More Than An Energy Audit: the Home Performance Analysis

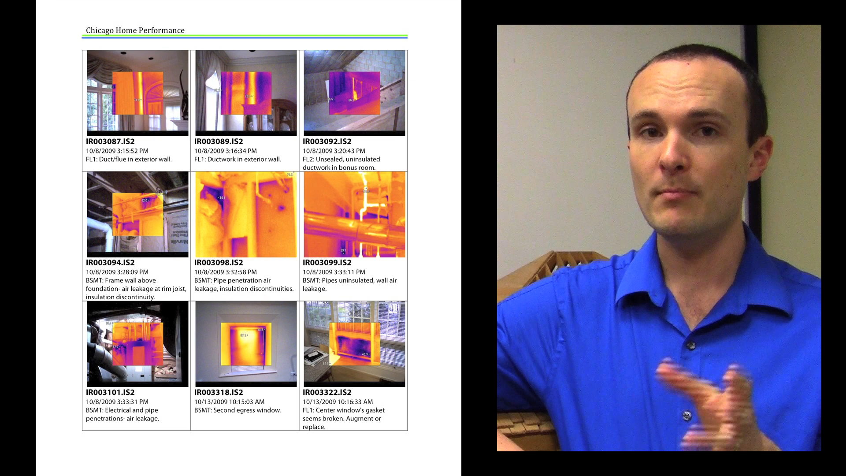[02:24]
Now there's a myth most people think that we have to do this kind of analysis in the wintertime when it's really cold outside.
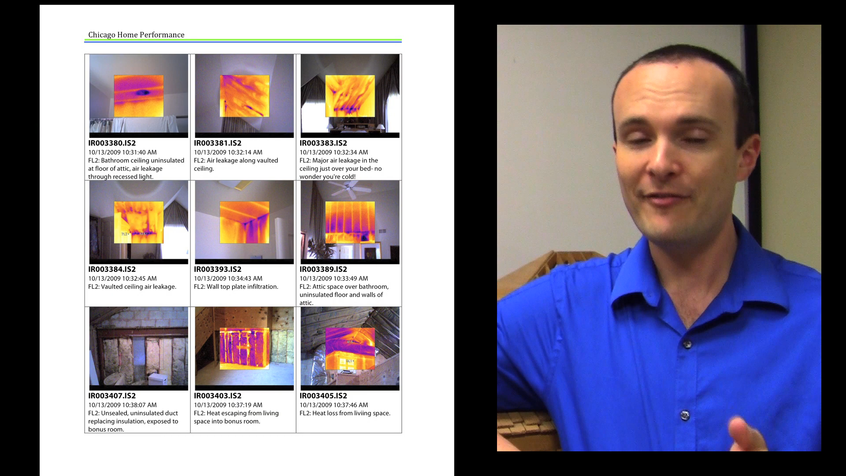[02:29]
In fact our equipment and our experience is such that we only need a couple degrees difference so we do this service year-round.
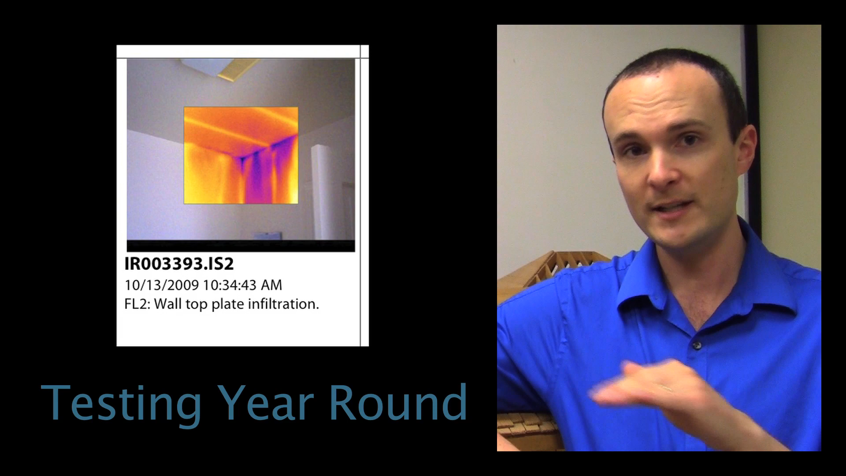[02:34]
The next report in line is our air leakage and pressure testing report and as I mentioned that's one of the most important things to know about your home.